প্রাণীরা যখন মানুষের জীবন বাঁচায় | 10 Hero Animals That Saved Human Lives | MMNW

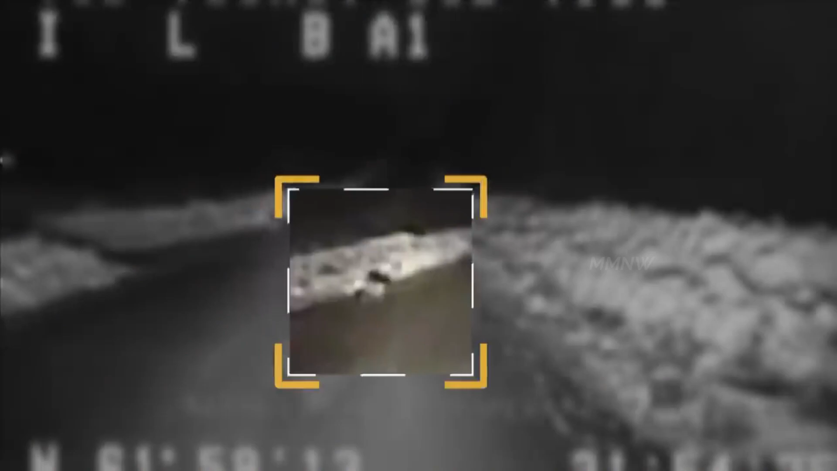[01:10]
তখন তারা হঠাৎ করে রাস্তায় একটি কুকুরকে দেখতে পায় যে ভীষণ জোরে দৌড়াচ্ছিল।